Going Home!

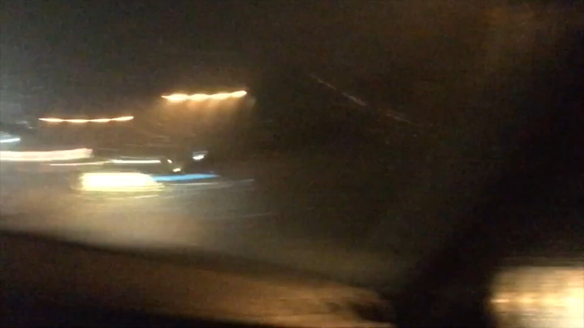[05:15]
Like the road is so like, turn the freaking camera around and show them, like, this Jovana is death. Jovana drives in this so easily. We can't even see anything.
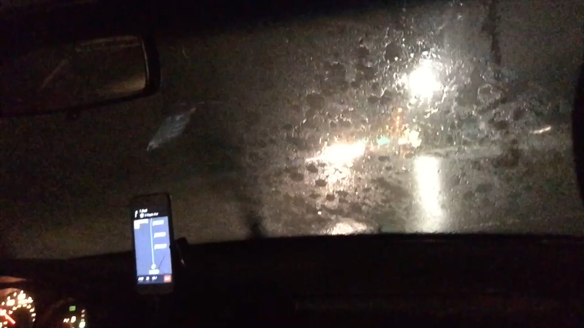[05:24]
Yeah, we'll update. Oh, that's a cool filter-looking thing on my face. We'll update you.